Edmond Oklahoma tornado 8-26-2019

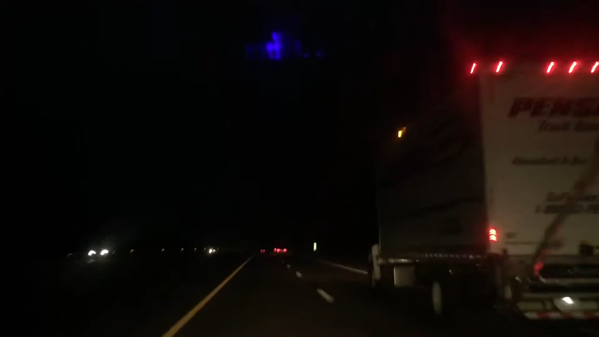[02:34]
That's a wall cloud. It's not perfectly shaped, but that is a wall cloud. That was really cool.